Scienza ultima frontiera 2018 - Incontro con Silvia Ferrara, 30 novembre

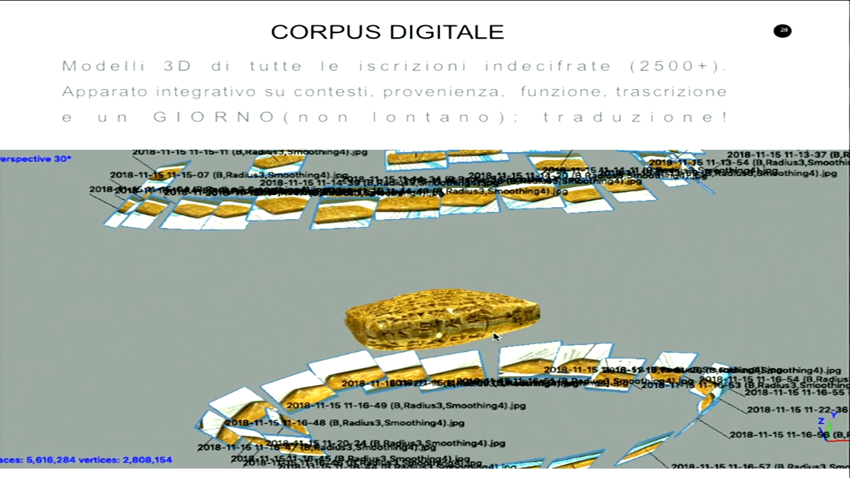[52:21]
ma giusto per farvi vedere come si può applicare attraverso queste tecniche innovative un metodo di visione delle tavolette in
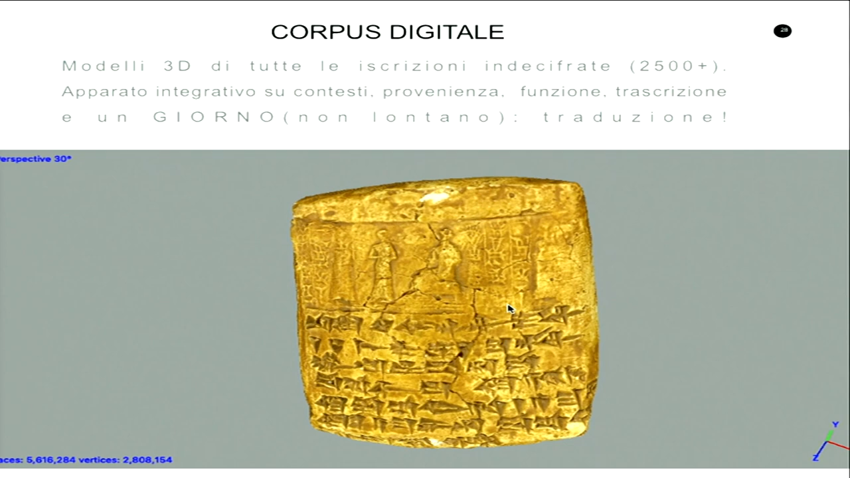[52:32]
maniera totalmente interattiva che ci faccia vedere ogni segno perfettamente e
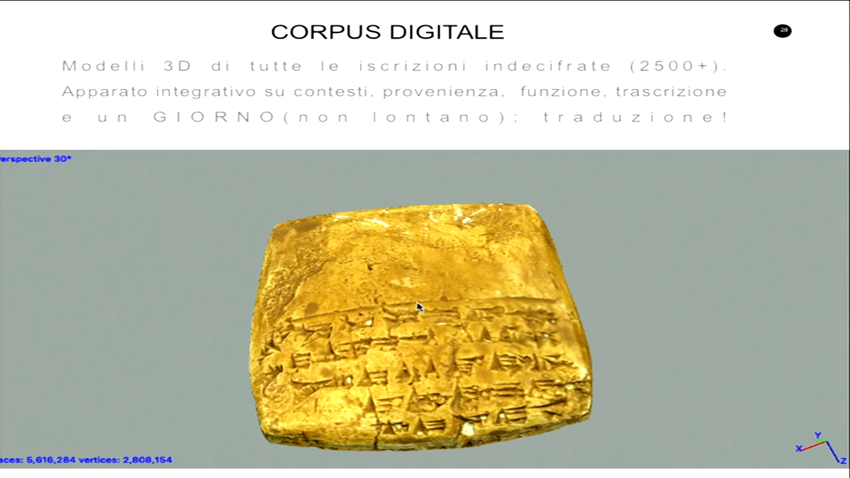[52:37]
che sia soprattutto molto fruibile anche da un pubblico ampio. Quindi vogliamo fare la scansione in 3D
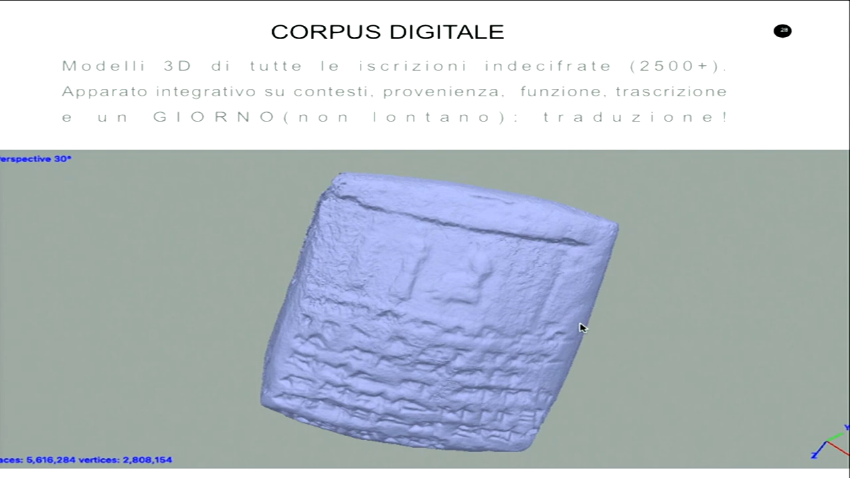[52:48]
con questi modelli tridimensionali di tutte le iscrizioni indecifrate, come ho detto sono più di 2500, con tutto un database integrativo che ci dia tutti i contesti, che ci dia tutte le possibili finalità, le possibili applicazioni della scrittura, che cosa servivano queste iscrizioni, che cosa potevano aver registrato con le trascrizioni e magari un giorno addirittura le traduzioni.
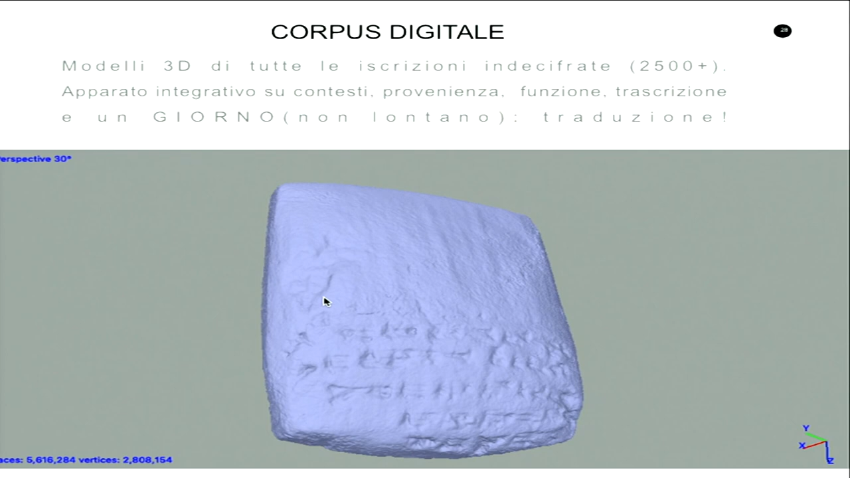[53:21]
Quindi questa è stata questa tavoletta, questa replica di tavoletta cuneiforme, è stata acquisita attraverso la fotogrammetria, ma l'abbiamo anche applicata su una bellissima replica di una palletta di cipro minoico, quella che avete visto per il sotteggio,